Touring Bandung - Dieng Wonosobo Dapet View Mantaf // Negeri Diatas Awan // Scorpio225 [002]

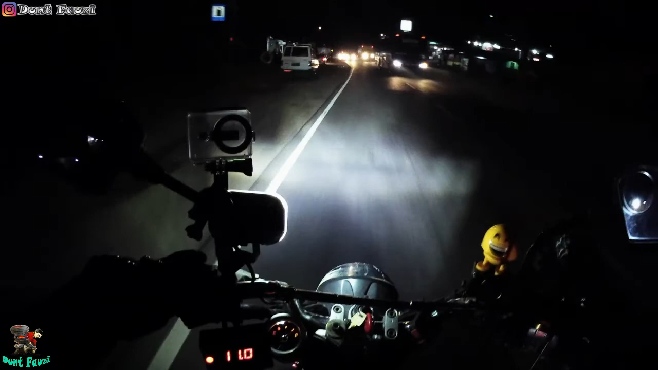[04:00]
Kalau jam segini mobilnya gede-gede bro, bis, truk-truk itu harus ekstra hati-hati dan cuacanya dingin. Ini gue pakai jaket sampai 2 lapis, tapi masih kerasa dinginnya. Sarung tangan. Sepatu, deker. Bismillah.
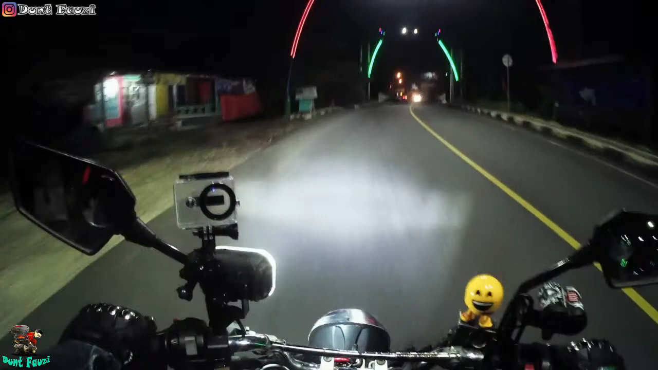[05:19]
Jawa Barat, Jawa Tengah. Sekarang jam 2 pagi. Wuhui, mantap. Patung kuda.